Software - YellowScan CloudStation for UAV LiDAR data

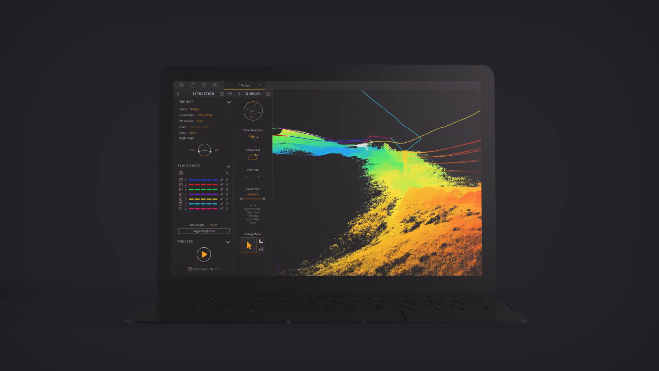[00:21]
It is a user-friendly and evaluative software
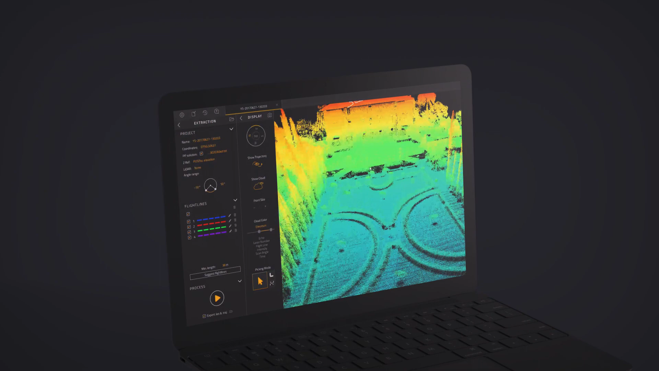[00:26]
that will be able to integrate additional tools and modules.
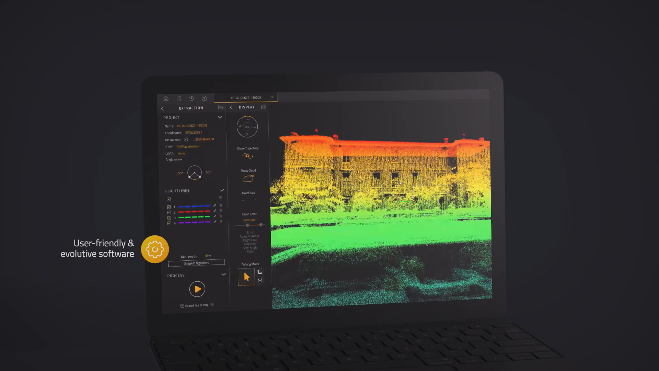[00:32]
Furthermore, it simplifies LAS file generation.
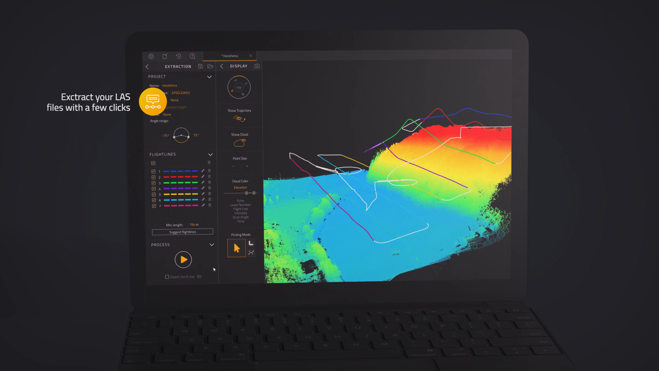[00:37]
Discover CloudStation features.
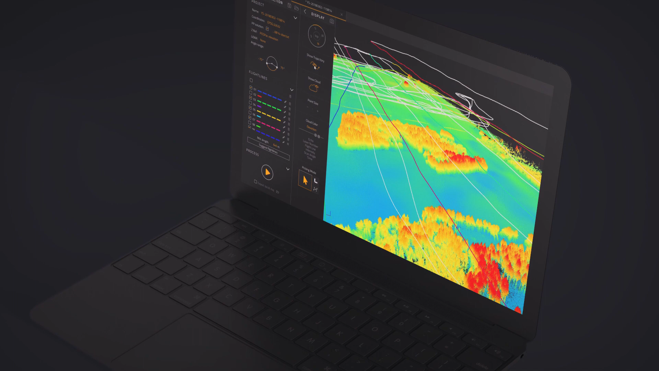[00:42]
First, visualize your point clouds in the fields that allow you to change the integrity of your data,
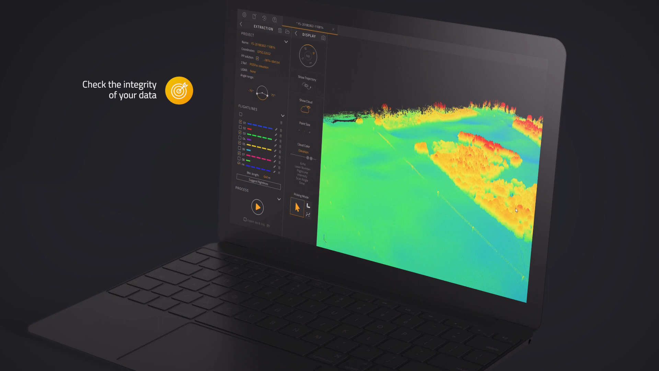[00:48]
verify your area coverage, and make sure all objects you are mapping are identified.